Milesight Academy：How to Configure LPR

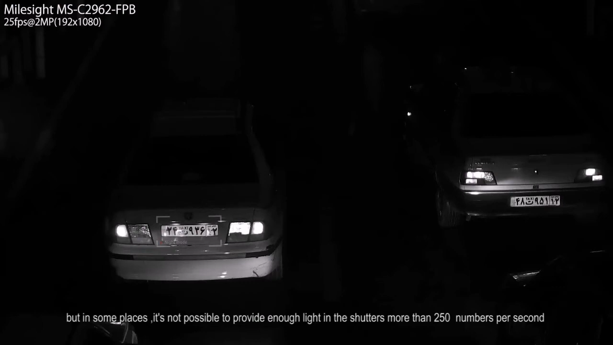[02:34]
per second so plate recognition in night mode is the best option for
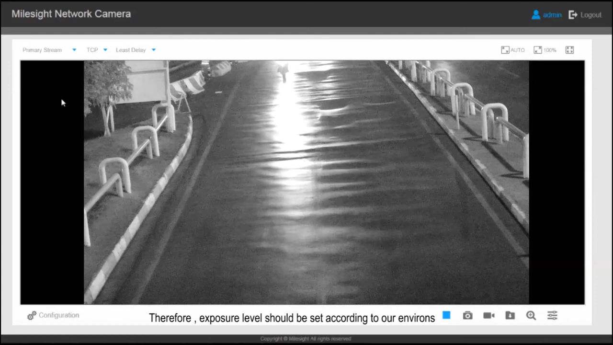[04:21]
environs for this purpose we go to configuration image and then day or night mode tab again
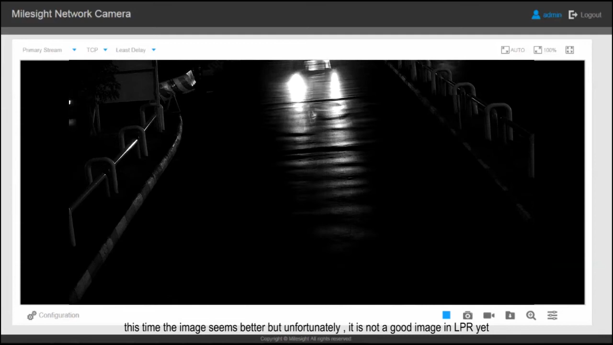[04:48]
this time the image seems better but unfortunately it's not a good image in lpr yet
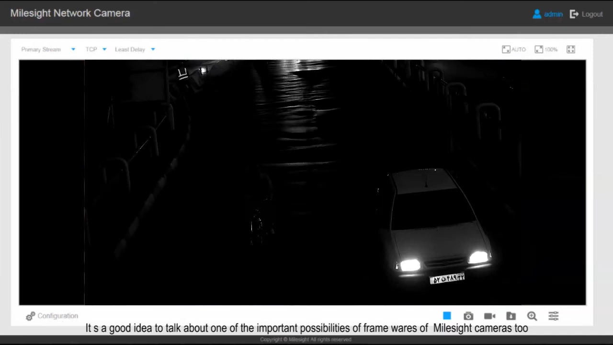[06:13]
good idea to talk about one of the important possibility of frameworks of mild side cameras too in these frameworks you can set the minimum and